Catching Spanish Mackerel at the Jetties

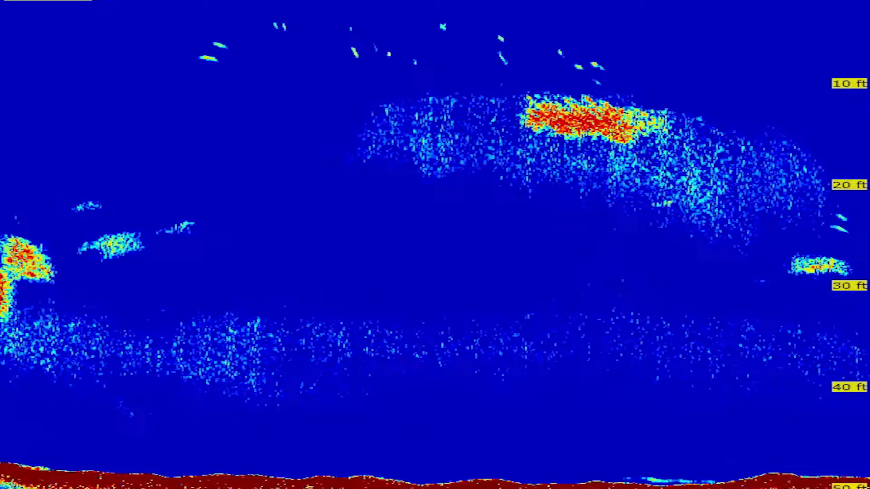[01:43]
Watch for bait, like I'm marking a lot of bait right now. And record the sonar so you guys can see what to look for.